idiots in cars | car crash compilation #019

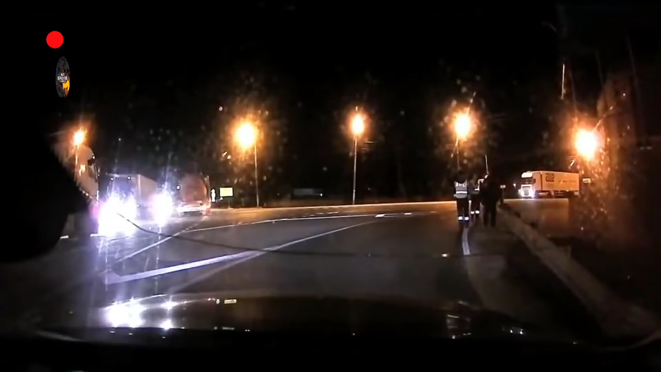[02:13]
mówiłem już chyba trzeci raz, że na myślenicy było czysto, ale na wylocie, na ostatnich światłach stali...